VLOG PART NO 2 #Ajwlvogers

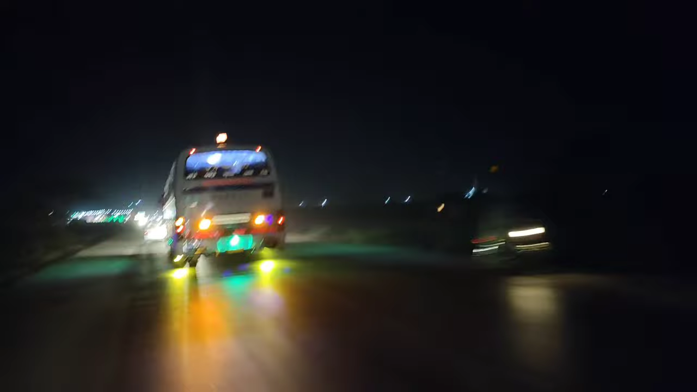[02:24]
का चकर लगाने आपको भी दिखाते हैं रात के मनाजर यहां शिकारपुर के
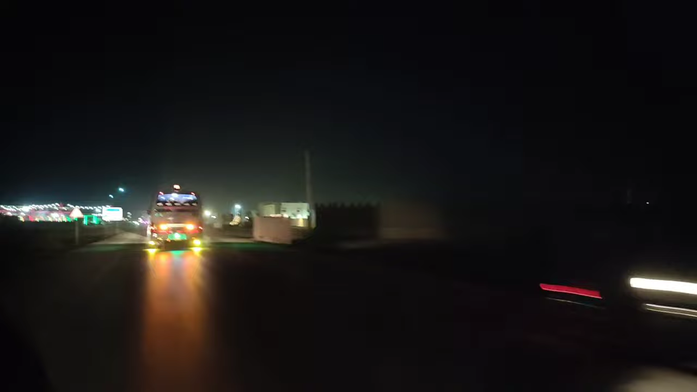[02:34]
यह देखो यह शिकारपुर का यहां कुंदन ने कुंदन रेजिदेंस्यों यहां होटल और आगे तूल पलाजा शिकारपुर का जो रात को बहुत कूपसरत लगा आए बड़ी लाइटिंगे बड़ी बड़ी
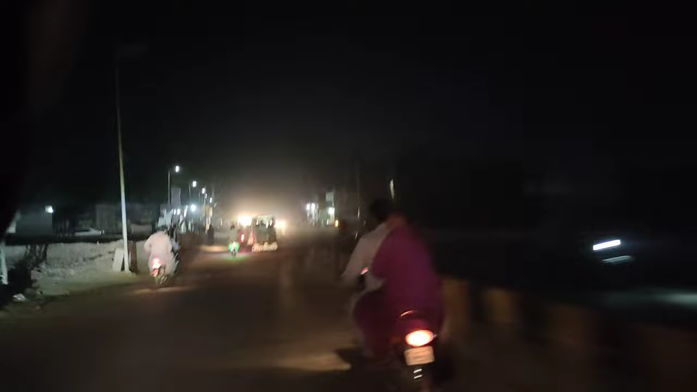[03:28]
अच्छी आगा जहां से ट्रेंड गुजरती है यह स्टेशन